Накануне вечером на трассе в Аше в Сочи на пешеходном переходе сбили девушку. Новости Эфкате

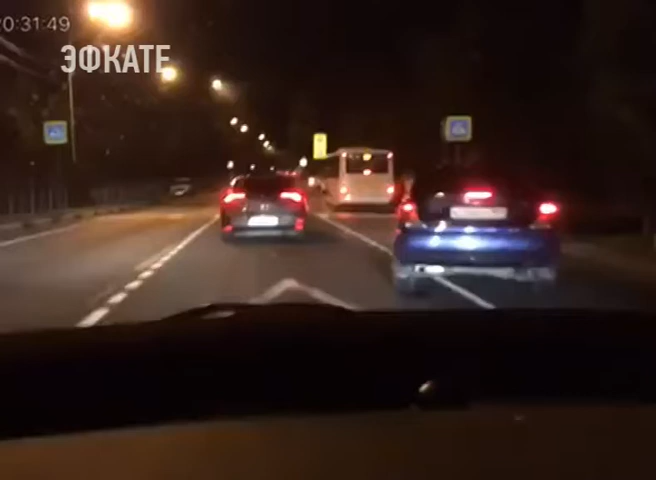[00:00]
На картинке с видеорегистратора видно, как двое на мотоцикле обгоняют транспорт по встречной полосе. Машины остановились перед зеброй, пропуская пешеходов, а мотоциклист сбил девушку, переходившую дорогу. Ей помогли подняться и отвели на остановку. Но вот какие травмы она получила, пока неизвестно.